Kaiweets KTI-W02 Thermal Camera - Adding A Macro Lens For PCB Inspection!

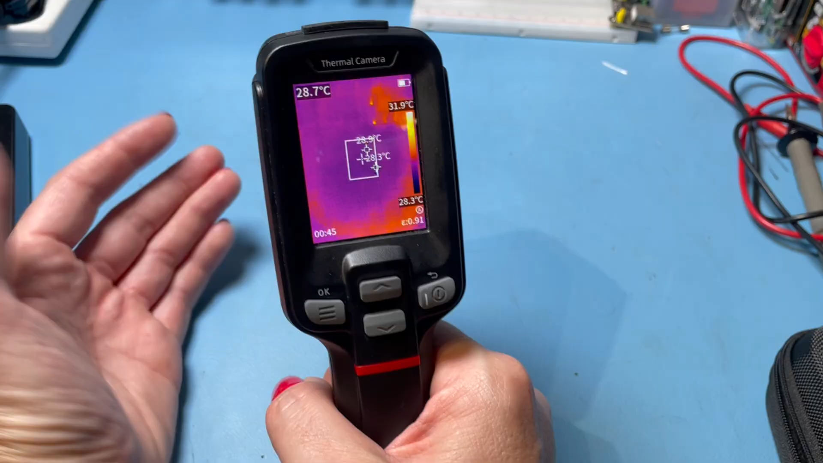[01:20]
On screen: spot 28.7°C, scale top 31.9°C, scale bottom 28.3°C
But for electronics the only thing it's missing is a macro lens. It's a real shame it doesn't have a macro lens because you can get those real close-ups and this has that image enhancement that takes the image quality up to 512.
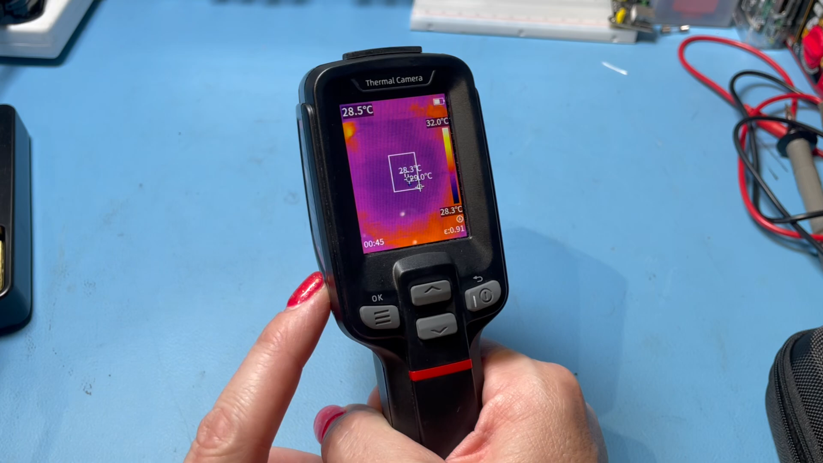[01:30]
On screen: spot 28.5°C, scale top 32.0°C, scale bottom 28.3°C
So it got me to thinking right well cameras have a macro lens. Could we not use a camera lens?
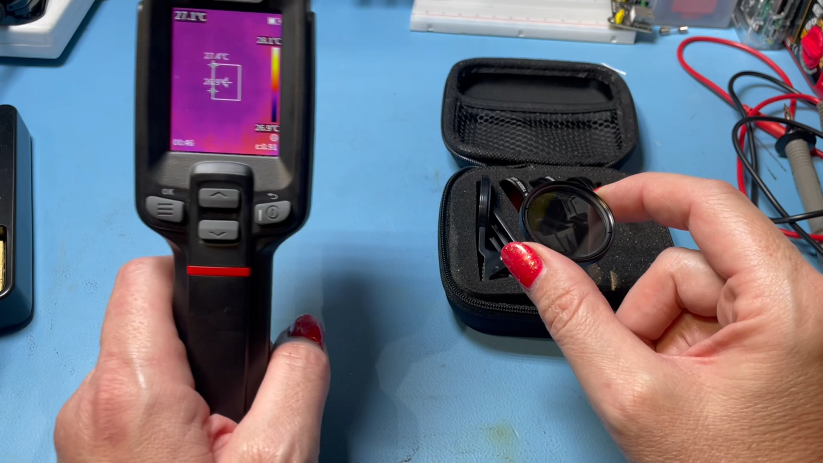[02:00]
radiation which is what thermal cameras detect. Thermal cameras require lenses that are made of other materials not glass. Generally germanium or zinc selenoid. See these are designed to focus visible light but your thermal camera is designed to detect infrared radiation which has a much longer wavelength than visible light does.
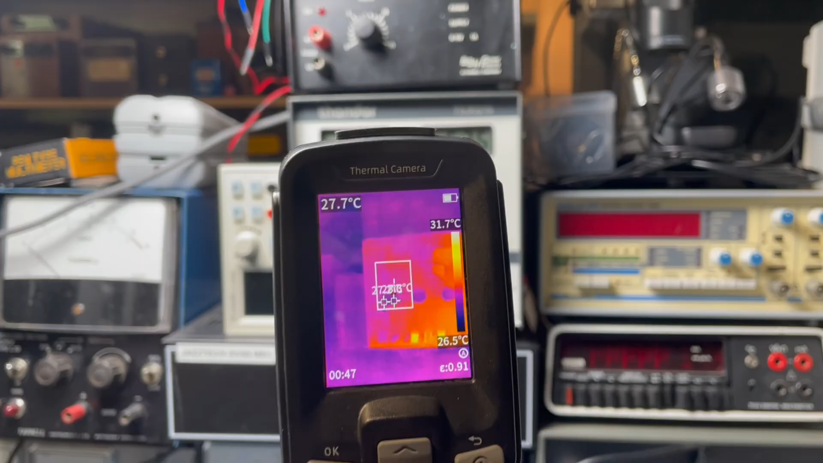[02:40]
On screen: scale top 31.7°C, scale bottom 26.5°C
So if I take my regular macro camera lens and
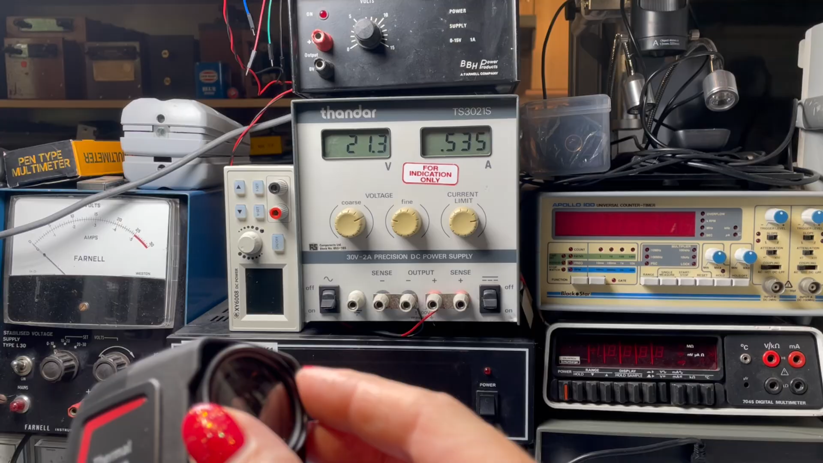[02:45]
put it in front of the infrared camera sensor you can see it's actually completely blocking the light.
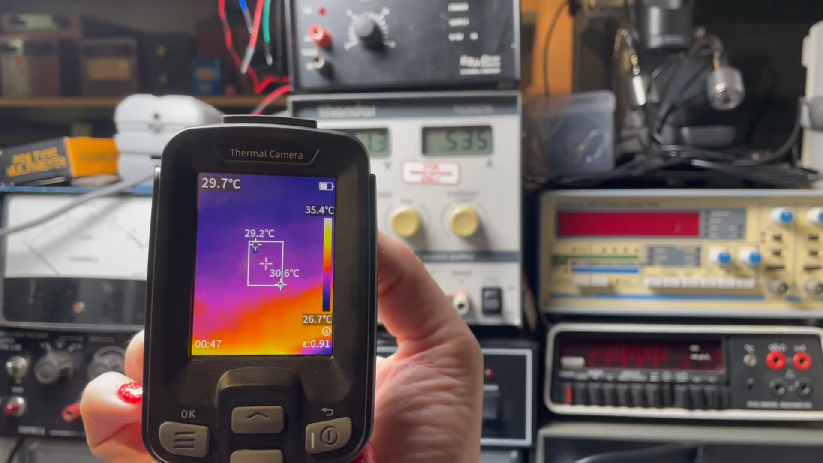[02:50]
On screen: spot 29.7°C, scale top 35.4°C, scale bottom 26.7°C
It's letting the visible light through but what it's not letting through is the infrared radiation.
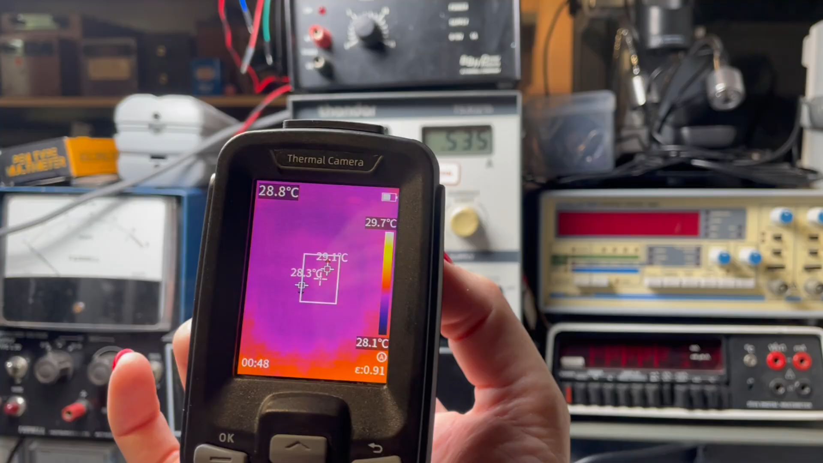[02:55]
On screen: spot 28.8°C, scale top 29.7°C, scale bottom 28.1°C
You can see when I remove that lens yeah
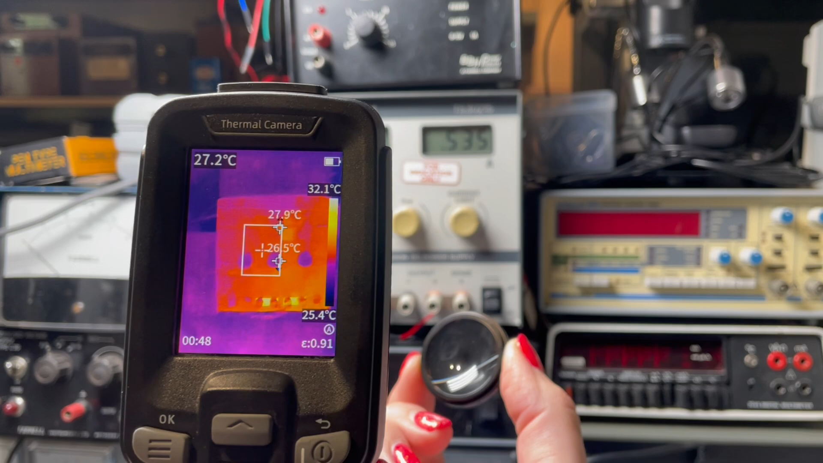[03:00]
On screen: scale top 32.1°C, scale bottom 25.4°C
you've got your image back so you cannot use a regular macro lens from your camera on a thermal camera.
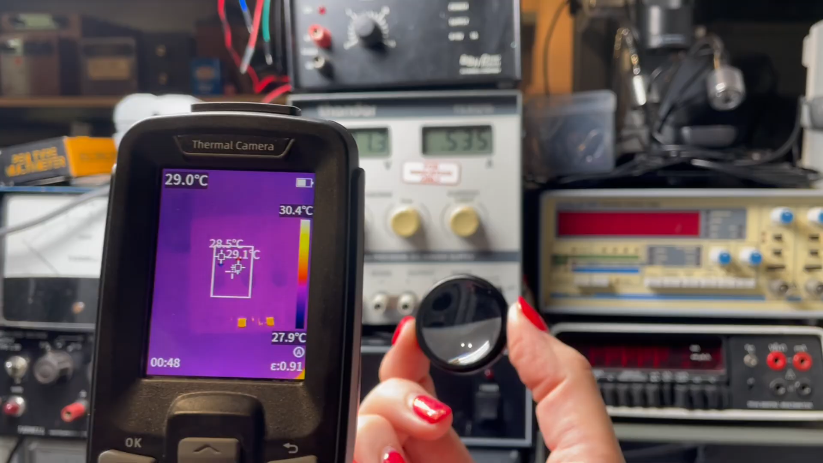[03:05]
On screen: scale top 30.4°C, scale bottom 27.9°C
It just won't work.
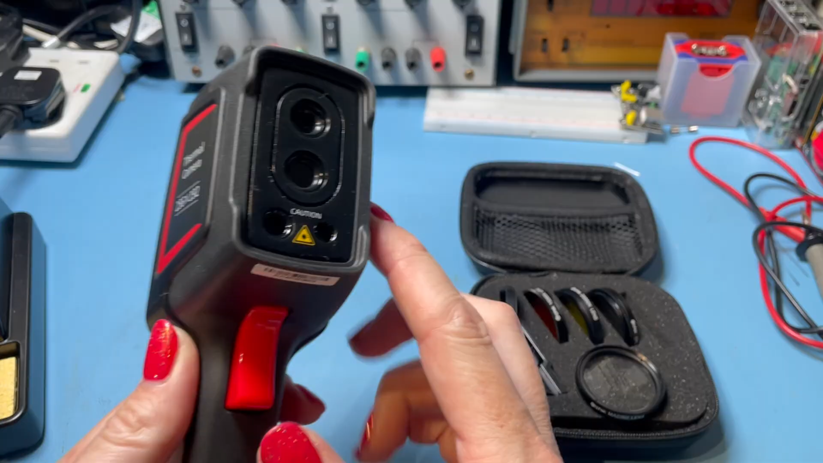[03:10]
So the lenses on these are made from materials like germanium or zinc selenide which are transparent to infrared radiation. These materials are unfortunately more expensive and less common than standard lens materials. So while these are readily available and cheap they're going to be no good for this.
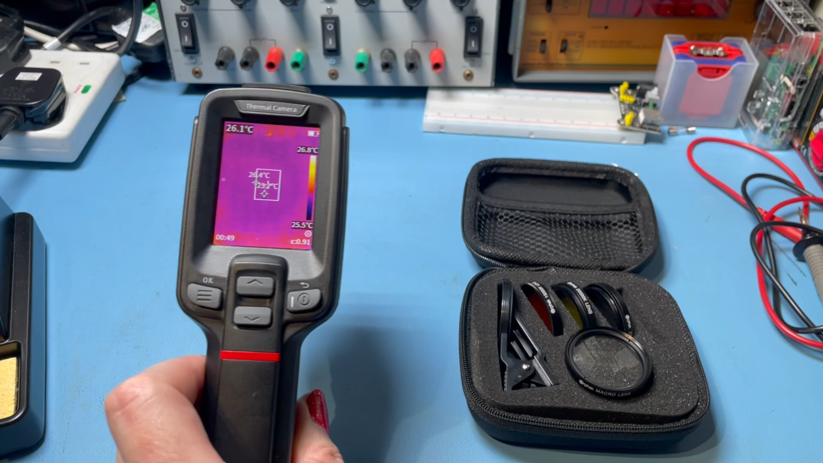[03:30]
On screen: scale top 26.8°C, scale bottom 25.5°C
Any kind of glass lens you put in front of this is going to block the infrared radiation which is what we're picking up. What we need is a lens made of zinc selenide or germanium. Now germanium lenses are available you can pick them up.
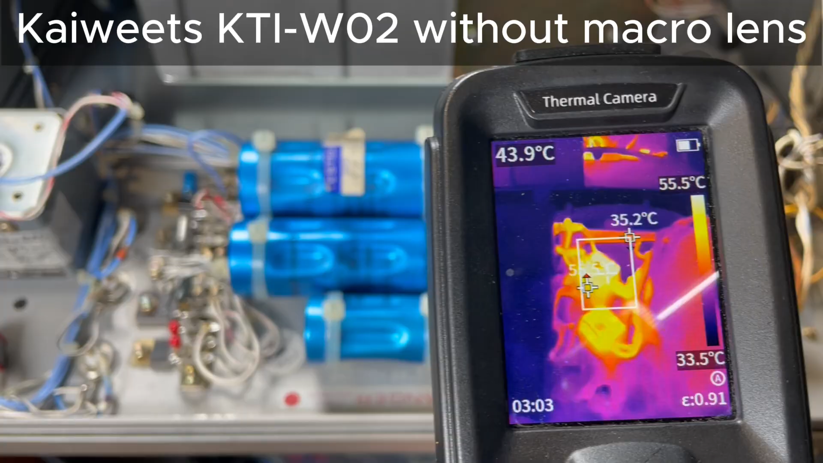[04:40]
On screen: spot 43.9°C, scale top 55.5°C, scale bottom 33.5°C
All right so let's have a glance over we can see things are getting hot. Here's our bridge rectifiers. So from this sort of distance we can see them really clearly but if you go closer in you can see where we could really do with the macro lens.
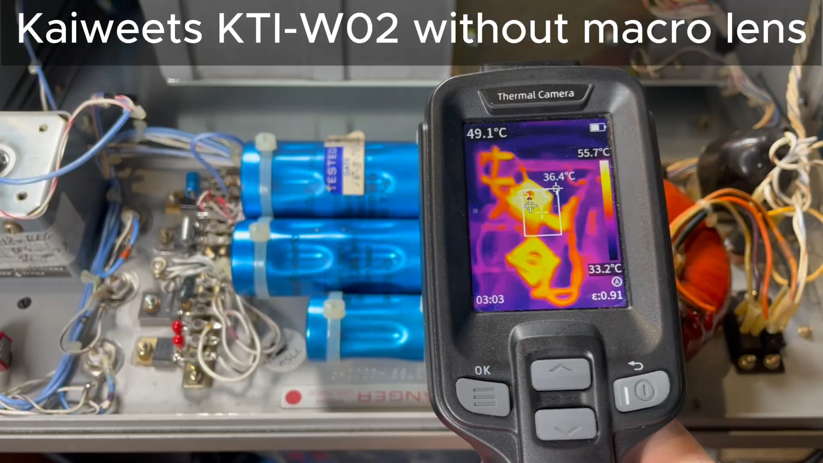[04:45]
But when you go close in it's a bit blurry it's a bit out of focus.